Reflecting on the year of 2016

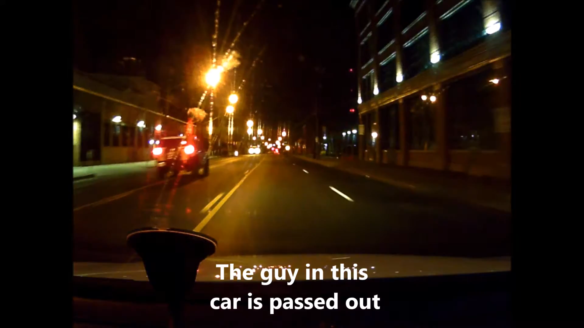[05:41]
I think this guy is passed out. He's like sort of in,
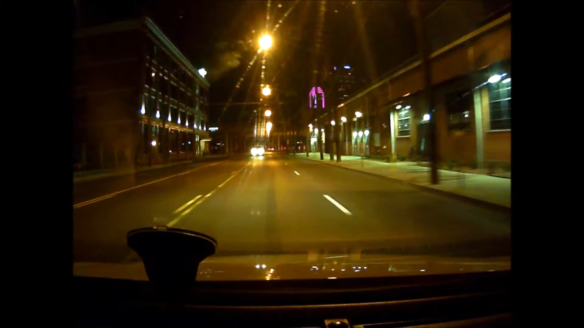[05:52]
sort of in the turn lane, sort of in a straight lane, but faced the wrong way. I think he's passed out. Oh, that dude is knocked out.
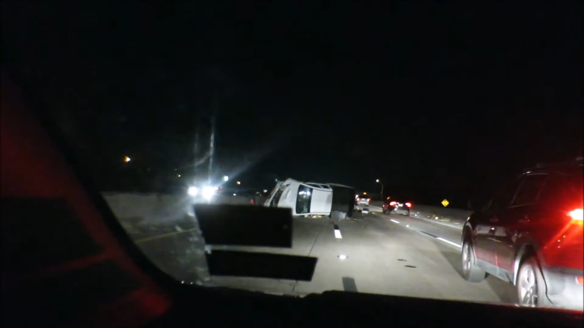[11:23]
Well, that just happened. It's still smoking or something. Oh. Oh my God, there's something all over there. Bro, you gotta let me in. All over here, there's crap. We're all through the debris field. Holy mackerel. Did you catch that?